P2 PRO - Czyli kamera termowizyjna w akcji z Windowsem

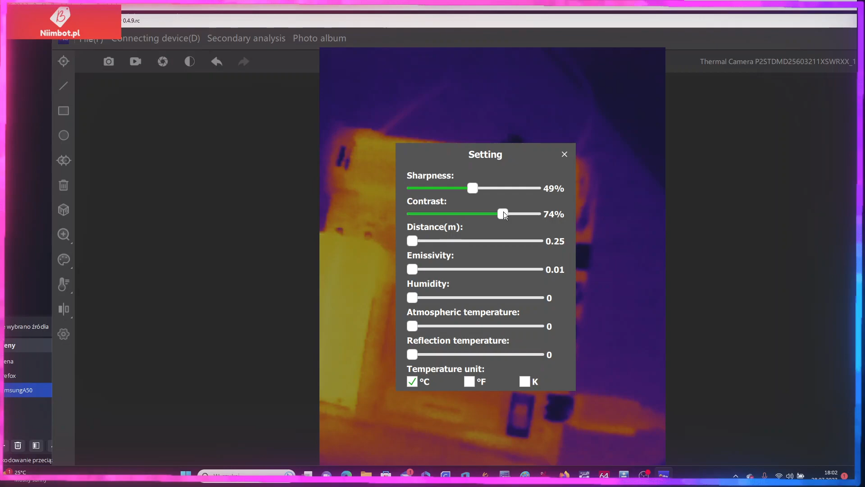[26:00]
Sharpness na max zadałem. Nawet chyba nie reaguje. Kontrast też chyba nie działa. Także wiecie co zrobię? Tutaj chyba gdzieś było.
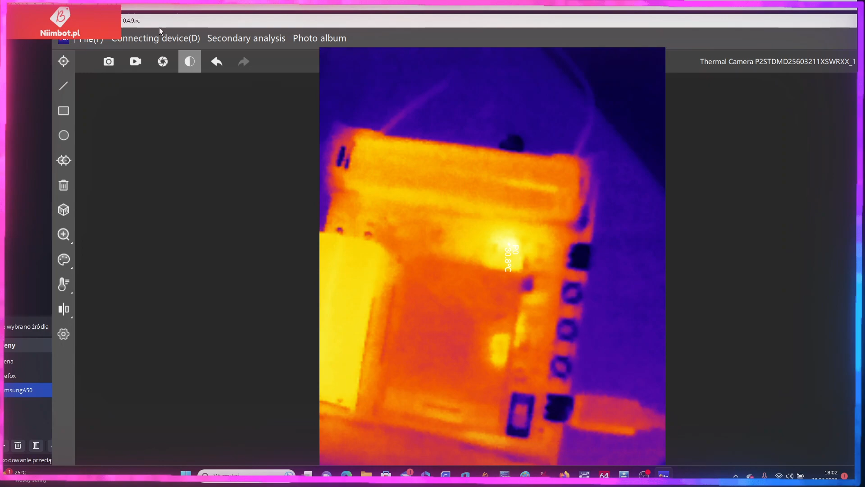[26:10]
Language help check updates i zobaczcie na to.
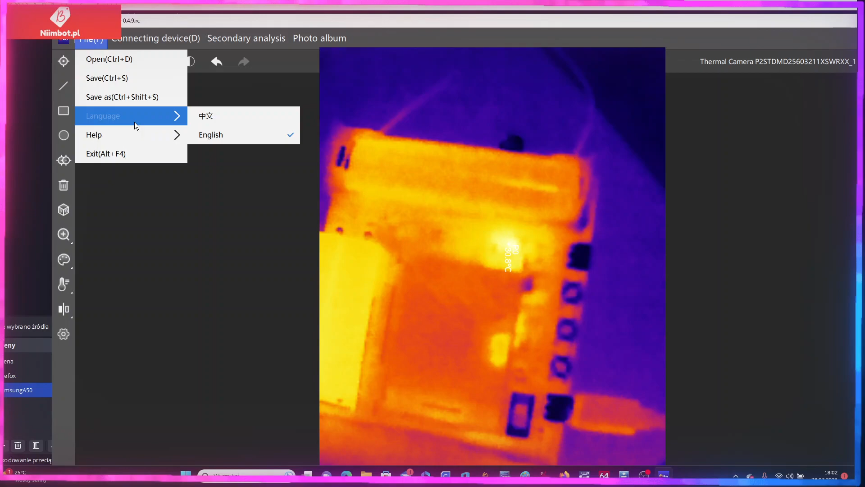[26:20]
Upgrade content, oczywiście po chińsku, z wersja 0.6.3.
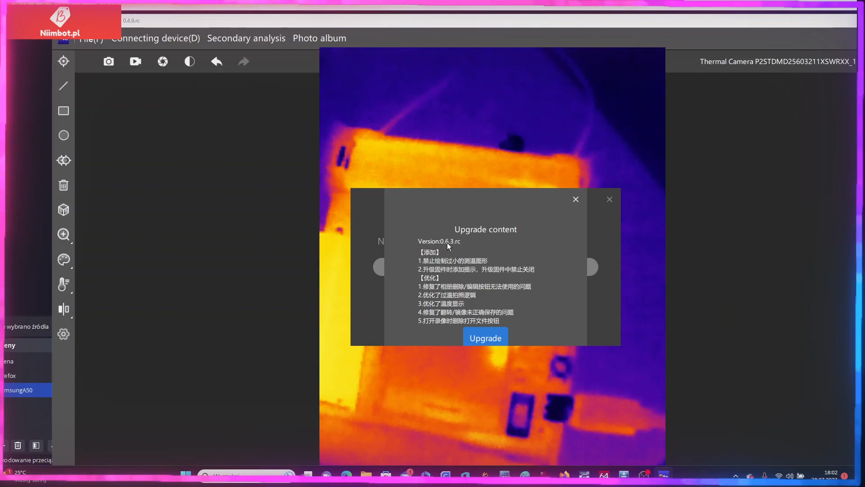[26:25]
Damy mu upgrade'a. No i zobaczymy, co będzie w nowej wersji. Jeszcze tylko wam pokażę szybko tutaj, że są opcje do mirror, flip, rotate, reset. No, zobaczymy, jak będzie działał na nowszej wersji, czy znowu nie będzie muliła. Także niech się to zainstaluje.
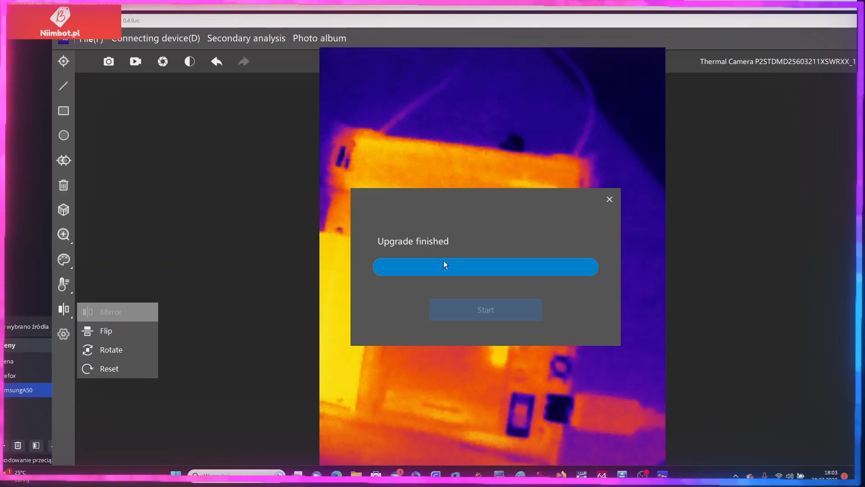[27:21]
Zrobimy skrót na pulpicie. Instalujemy 0.6.3. Mamy 0.4.9. Także jakiś tam skok jest z tego co widać. No i fajna opcja, że robią w ogóle jakąś aktualizację tej aplikacji. To się ceni. Automatycznie zamknij aplikację. Zamkniemy ją.
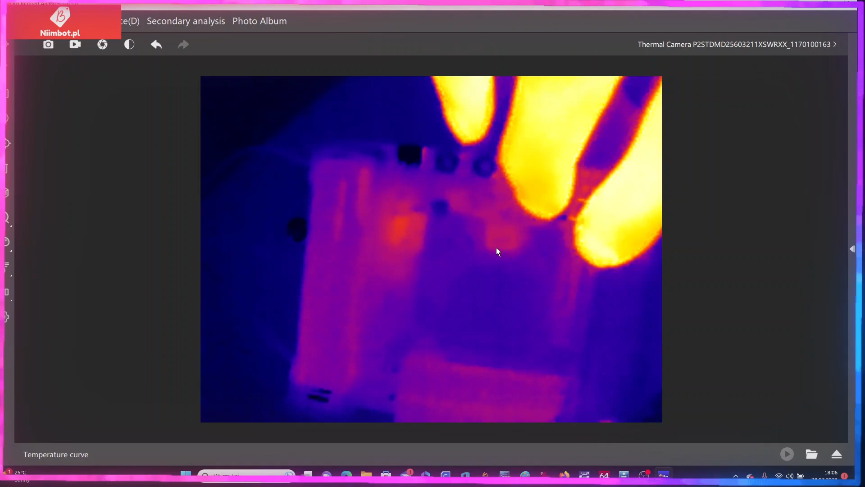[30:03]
I powiem wam, lagi są takie, że głowa boli. Czy coś nowego tutaj w opcjach jest? File. Jak można tak dolić aktualizację? To tego nie pojmuję. Widzieliście sami, na tamtej wersji działało normalnie, na tej jest jakaś porażka.
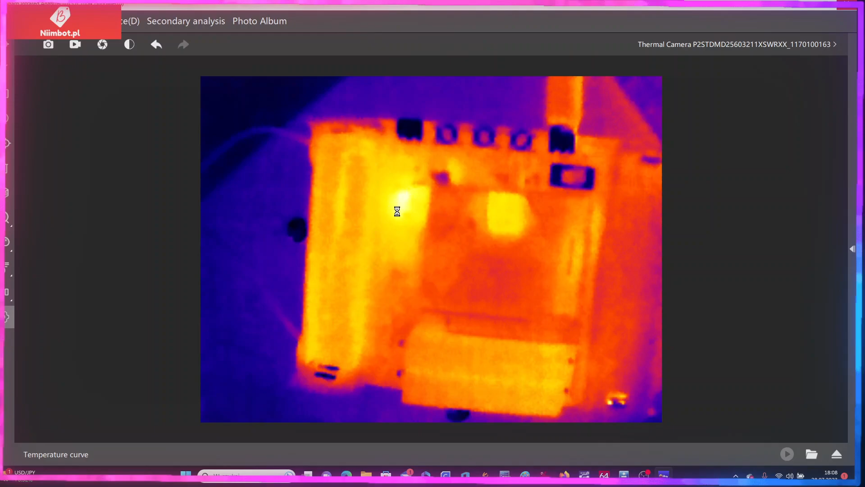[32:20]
No i co? Może teraz pomyśli. Ojajku, myśli, myśli, myśli. Masakra, jak tak można spierdolić aplikację? No tym razem tutaj już są jakieś opcje ustawione. Zobaczmy sharpness. Czy to działa, nie działa? Jakie opóźnienie jest w ogóle? Gigantyczne. Mój Boże. I co? Coś się tu zmieniło? Kontrast, dystans. To samo wszystko jest.
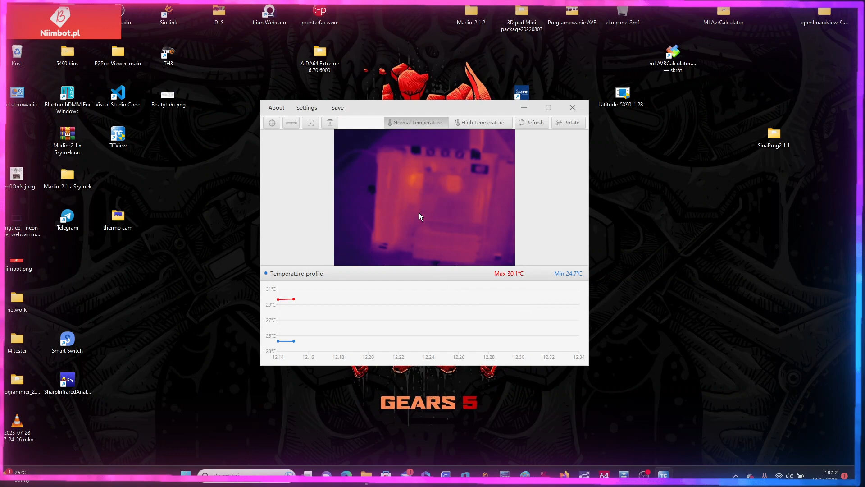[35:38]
On screen: max 30.1°C, min 24.7°C
Normal temperatur. High temperatur. Czekajcie, pozmieniam jeszcze. No na tej to już jest jakaś porażka.
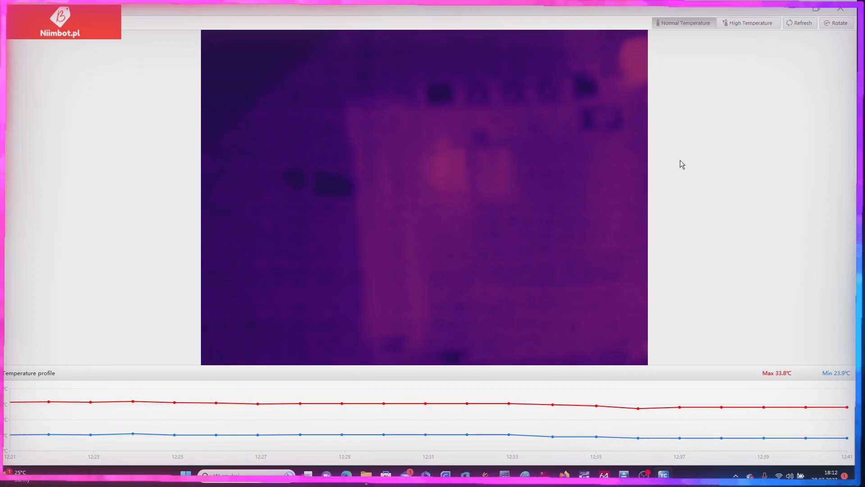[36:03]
On screen: max 33.8°C, min 23.9°C
Jedyne sensowne tutaj to jest normal temperature.
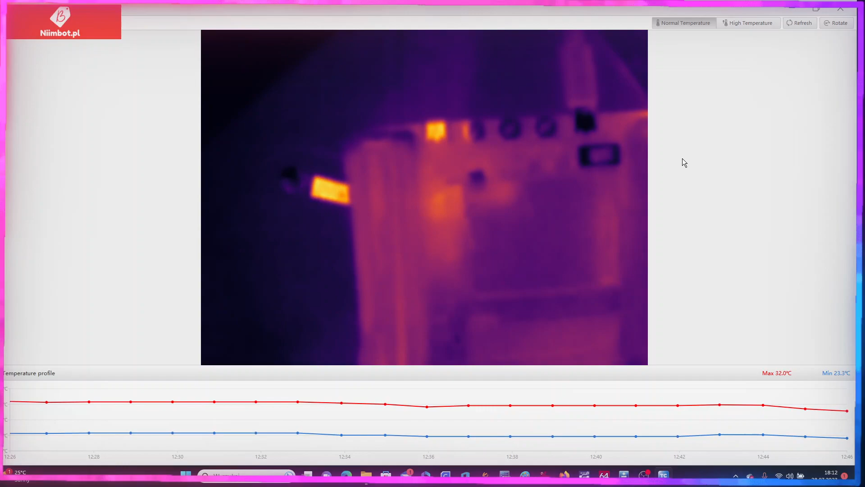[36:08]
On screen: max 32.0°C
Podniosę kamerkę trochę do góry. Cały czas jest obraz rozmazany, nie?
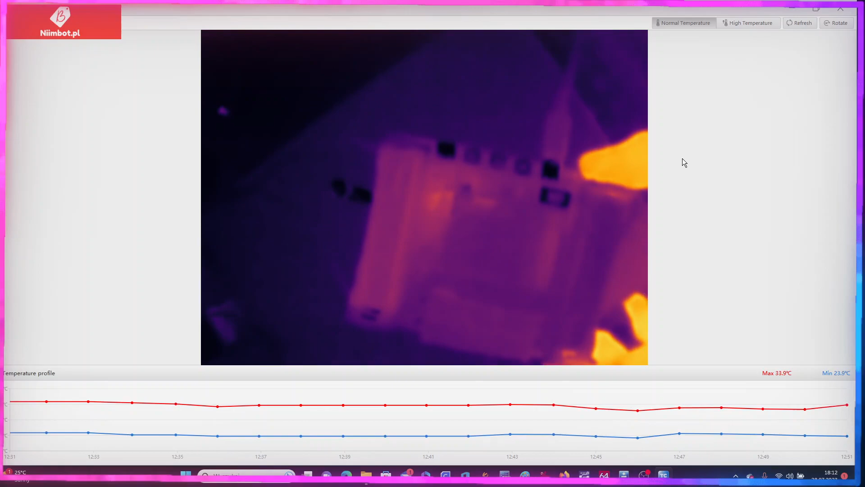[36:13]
On screen: min 23.9°C
Tak to widać tą rękę, że jest ten podczerwieni. Ale nie o to chodzi. Dobra, słuchajcie, jeszcze coś takiego mam. Usunę to.
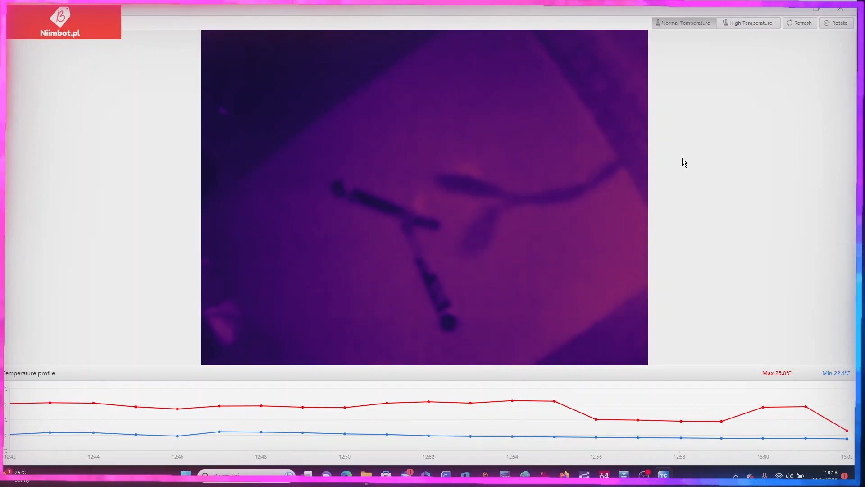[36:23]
On screen: max 25.0°C, min 22.4°C
Mam tu te układy, które zakupiłem na AliExpressie do ładowania
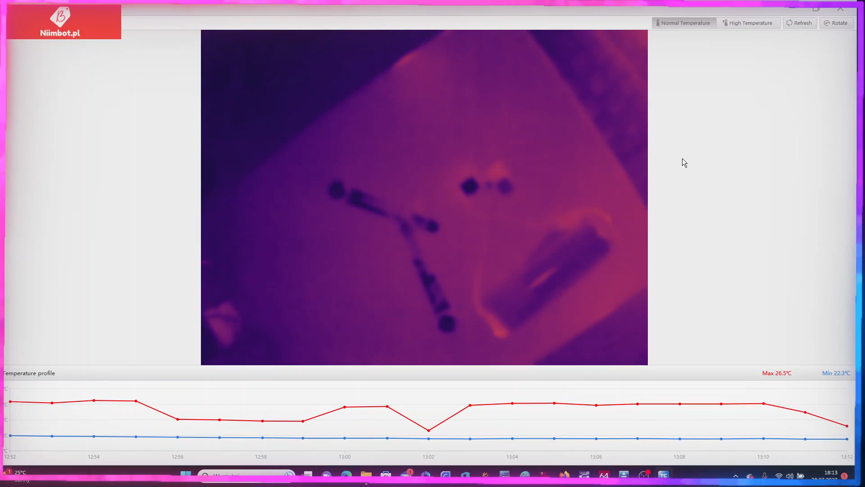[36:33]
On screen: max 26.5°C
akumulatorków, które można tam rezystorem, potencjometrem podkręcić, tak żeby na wyjściu było na przykład więcej niż 9 V.
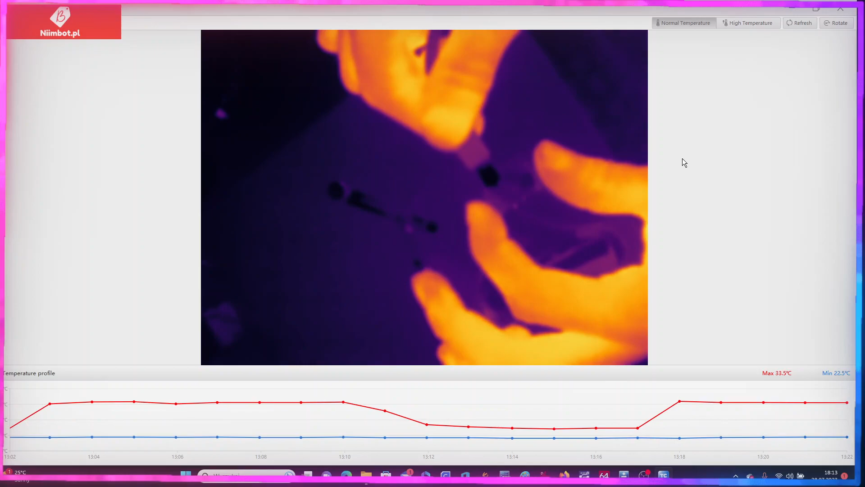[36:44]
On screen: max 33.5°C
I teraz podepniemy sobie do zasilania i zobaczymy, jak to się będzie grzało.
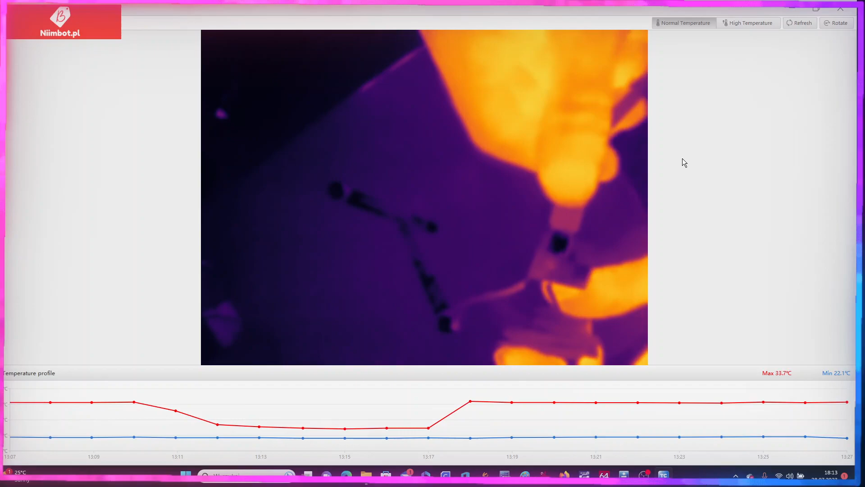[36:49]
On screen: max 33.7°C, min 22.1°C
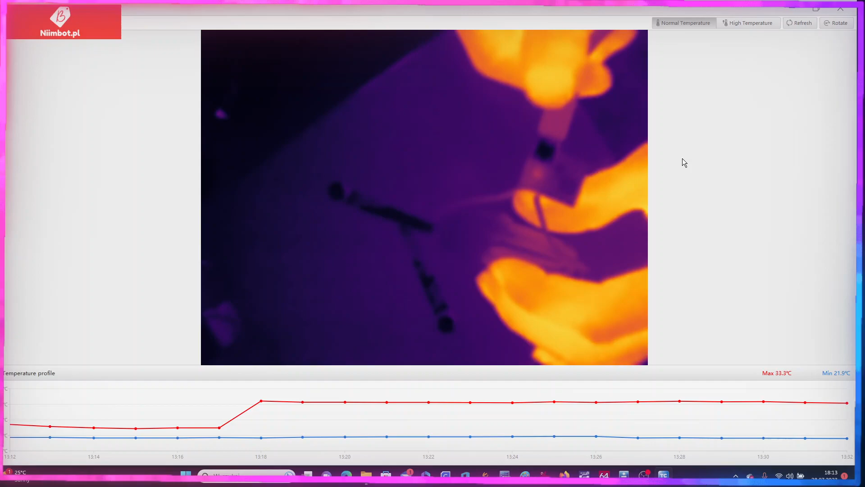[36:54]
On screen: max 33.3°C, min 21.9°C
Coś widać? Coś tu, kurde, no nagrzewa się powoli ten układ TP4056.
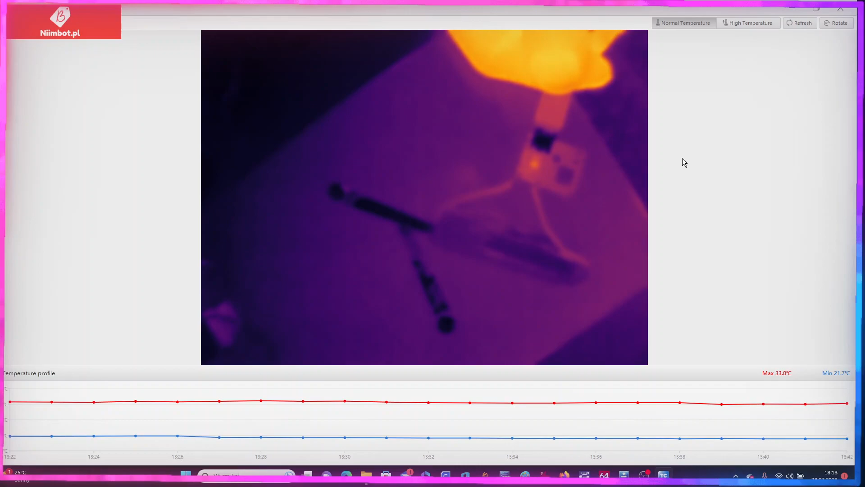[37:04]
On screen: max 33.0°C, min 21.7°C
No, spróbuję to dać bliżej kamerki.